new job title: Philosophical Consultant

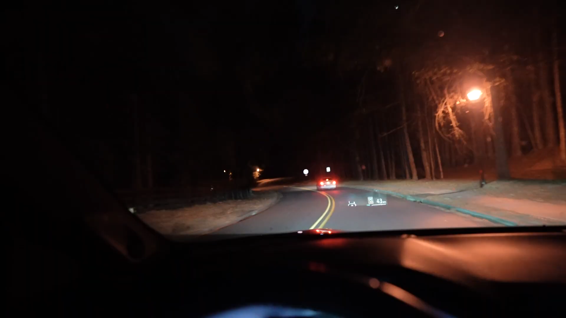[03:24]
can run the stop sign with phase look at this bro bro they
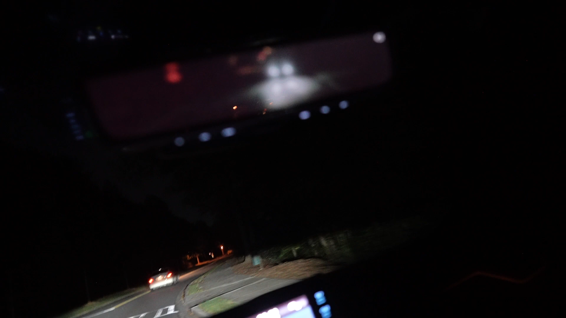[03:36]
used to give me so much shit for this now zob me and phase all just run the shit bro we're about to run this one too watch actually no we gotta turn here never mind